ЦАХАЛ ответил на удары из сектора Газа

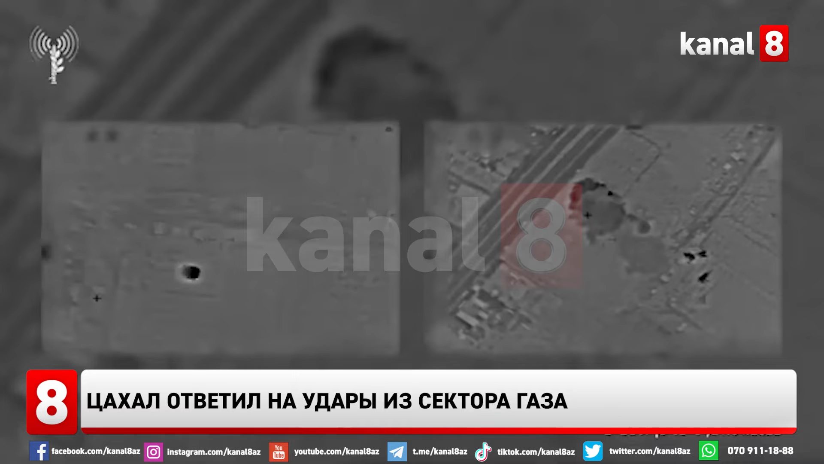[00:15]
террористический туннель, подземный завод по производству ракет и комплекс ПВО.
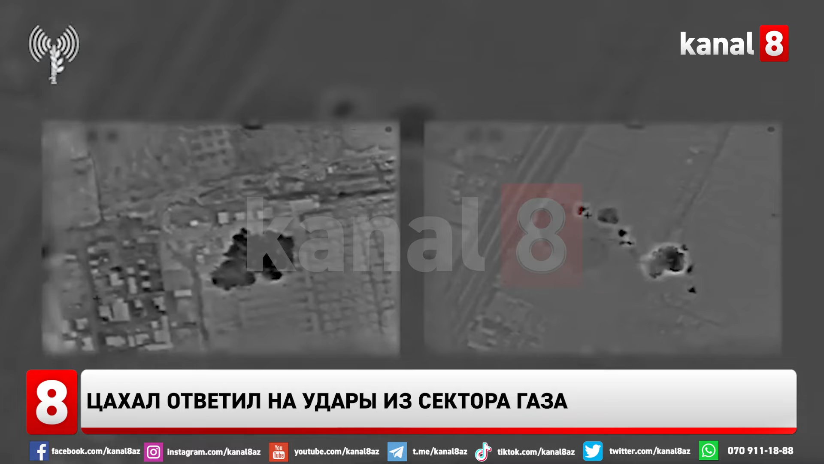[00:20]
Сахал отмечает, что это была крупнейшая перестрелка со времен войны 2021 года.